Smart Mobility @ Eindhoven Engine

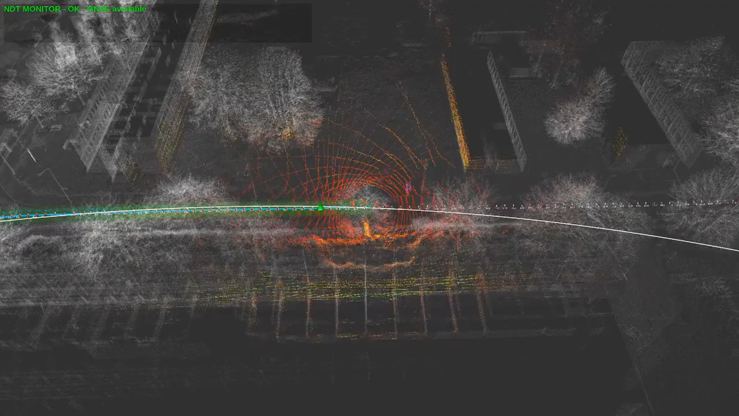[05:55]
So in that video, we see how a car localizes itself in the world.
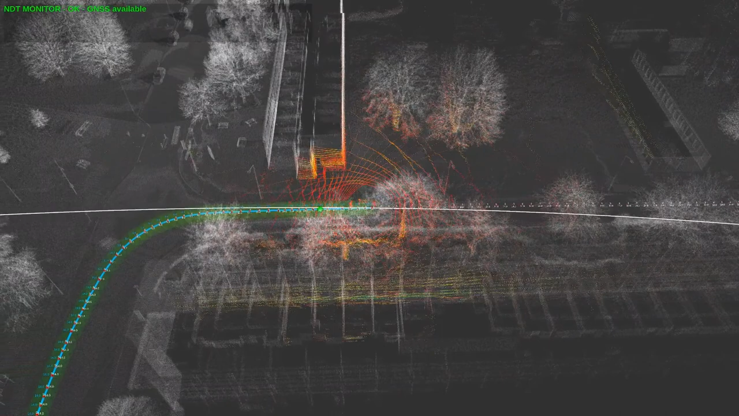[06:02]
We know that GPS systems, they can be very accurate, but they are not robust if you're driving close to buildings or under trees with a lot of leaves. So these vehicles need another source of positioning, and that is LiDAR localization. How does it work?
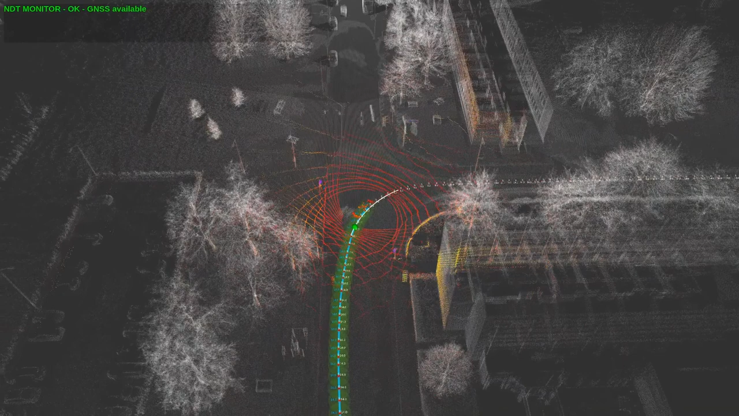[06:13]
We have a point cloud map. Those are all the white points you're seeing in the video.
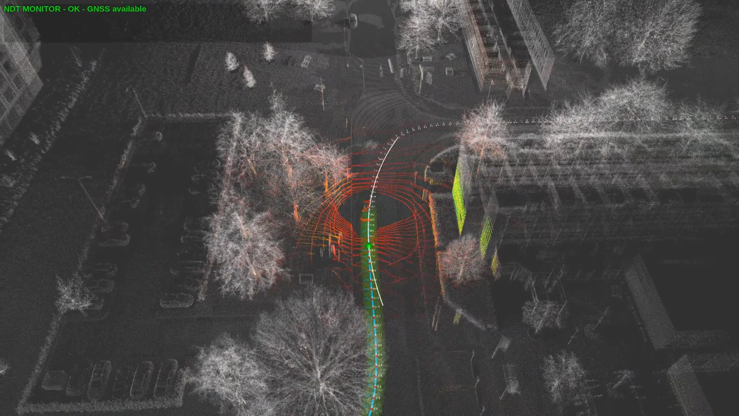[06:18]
That is a pre-recorded map consisting out of thousands of points.
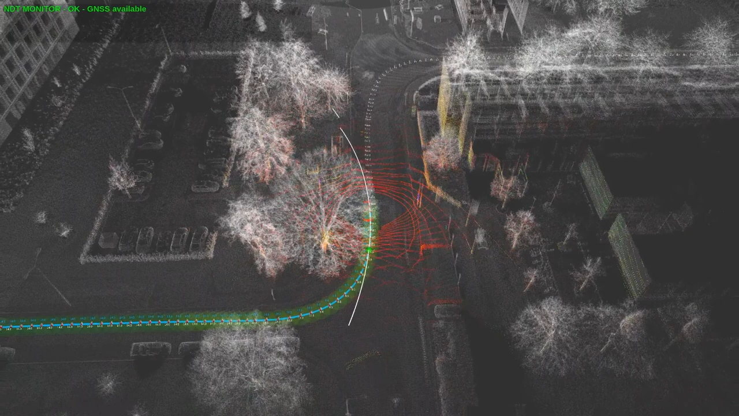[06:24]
Then the vehicle is driving around and scanning the environment with its LiDAR system. And then it's making a registration of the live LiDAR stream with the map and computing its localization or its location in the map.
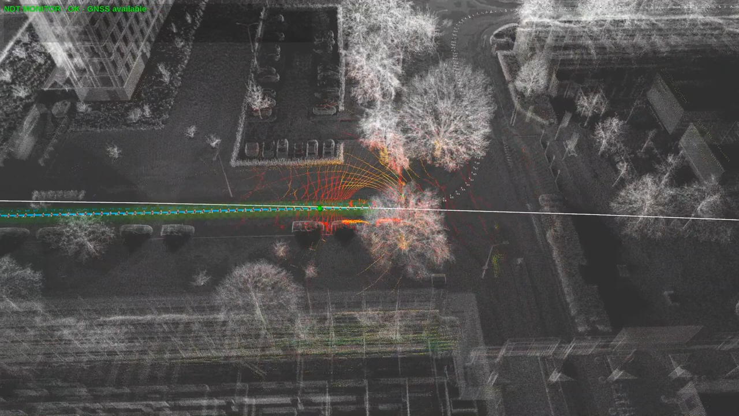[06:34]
And that's what you're seeing there in that video. And the color points, those are the live point clouds coming from the LiDAR.
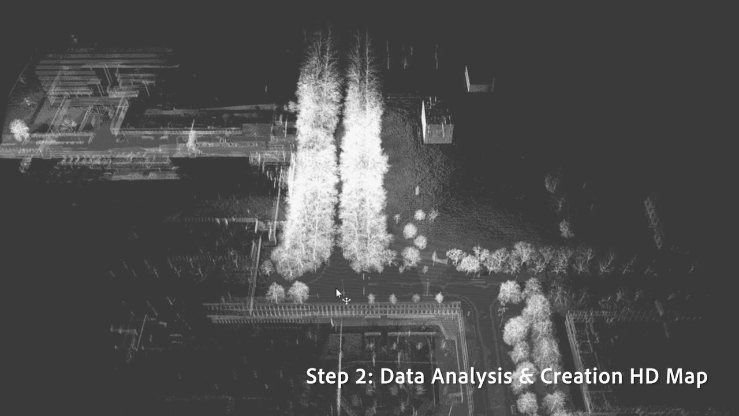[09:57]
And that is this white point cloud map that you see in the other video.